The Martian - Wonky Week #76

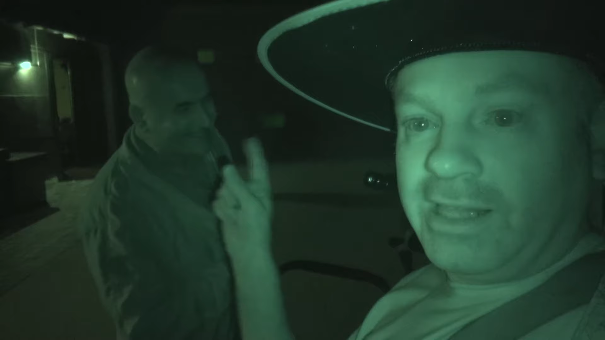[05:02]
You can see some of the valleys, some of the mountains. Ice caps. It's a very good costume.
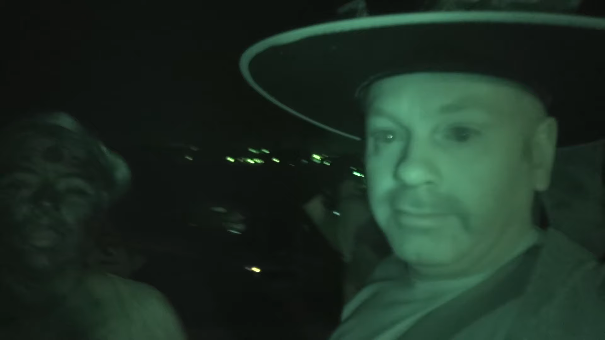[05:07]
Oh! This is... Oh my, this looks bad. And Dr.
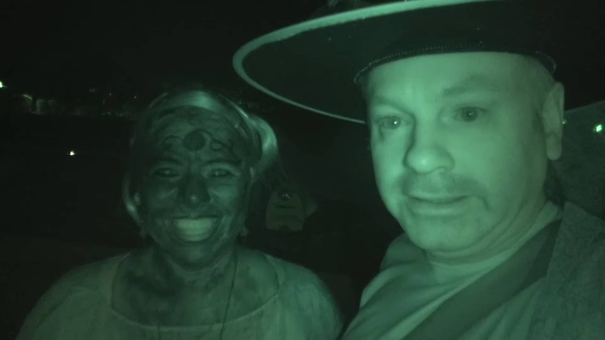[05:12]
Hyde, who gave the talk tonight. She looks a bit unusual. I'm green, I swear. Well, we're all green. This is infrared. Yeah, but I think it doesn't look quite right in infrared. Yeah, in real light she's also green. Yeah. She's completely green.